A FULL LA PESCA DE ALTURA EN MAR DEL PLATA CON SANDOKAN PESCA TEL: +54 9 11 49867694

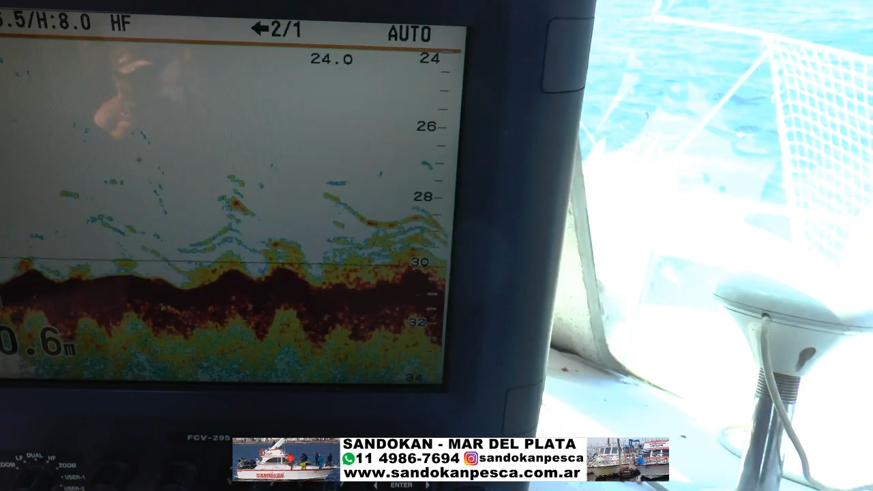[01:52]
la marca de pescado la cantidad de pescado que hay todo eso amarillo todo pescado y acá vemos a todos